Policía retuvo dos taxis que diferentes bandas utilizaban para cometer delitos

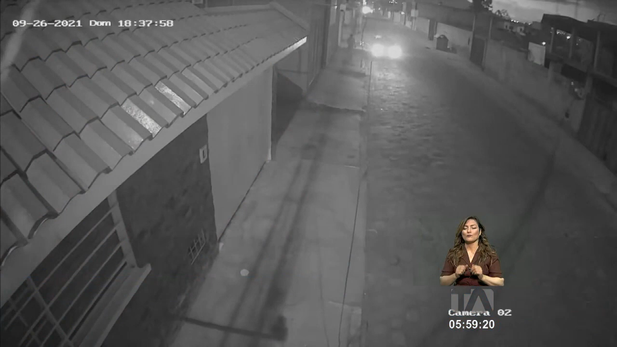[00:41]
En el segundo caso, se observa cómo con el taxi asaltan a una mujer en la calle.